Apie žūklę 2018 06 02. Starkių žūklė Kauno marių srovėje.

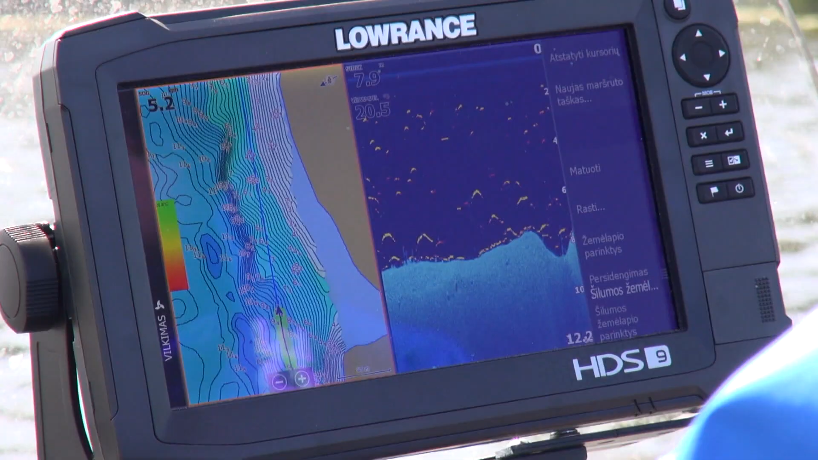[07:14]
Jis turi tikrai puikiai aprūpintą katerį su echolotai, su batimetrijom, su visko, ko reikia tam mūsų tikslui pasiekti.